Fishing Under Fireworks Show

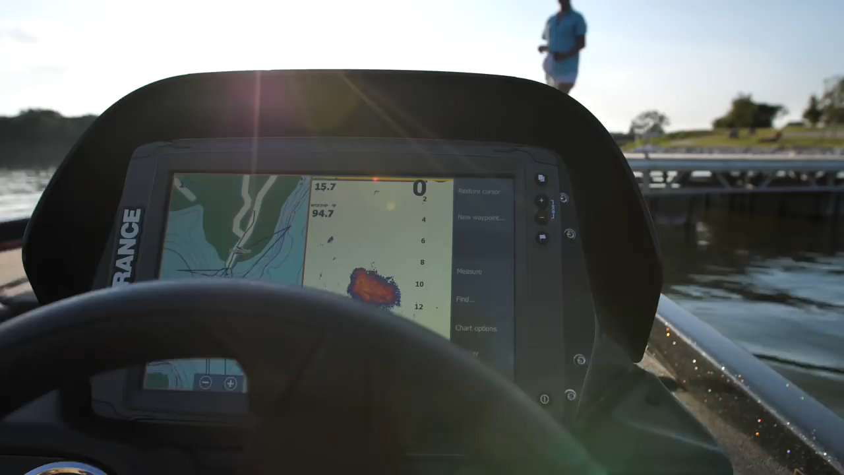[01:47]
Look at that shad ball. Shad ball and then pregnancy balls.
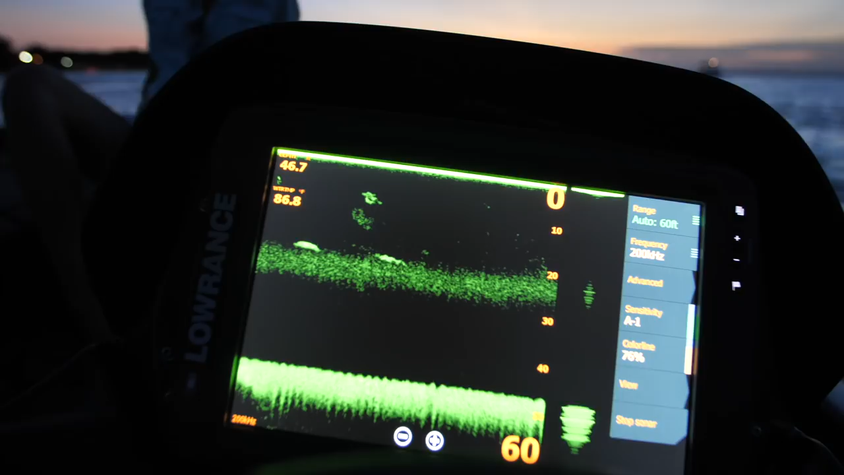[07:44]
Going into night mode on the electronics.
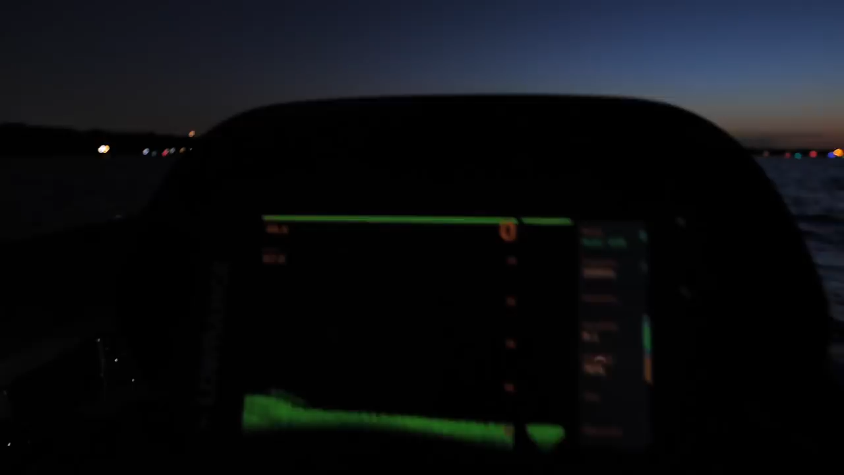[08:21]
I'm sitting here looking at these electronic units.